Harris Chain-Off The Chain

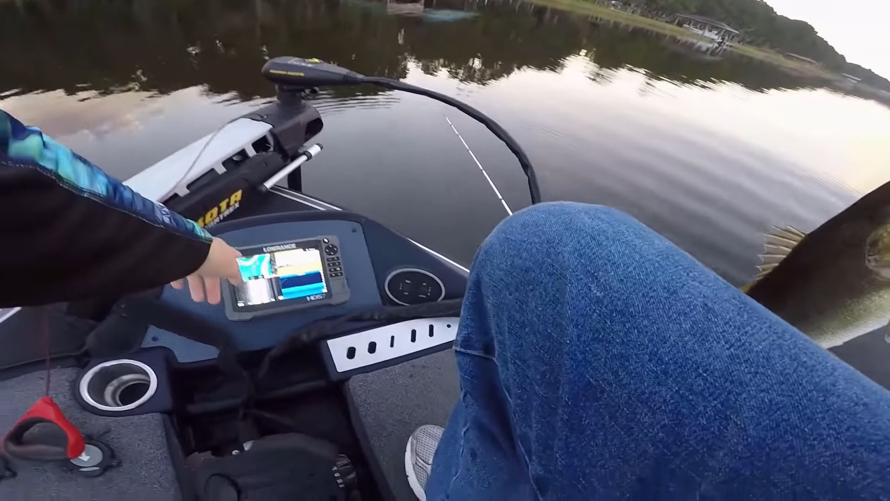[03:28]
So I'm not sure if you can see it well. So I marked right when it comes up with a red flag,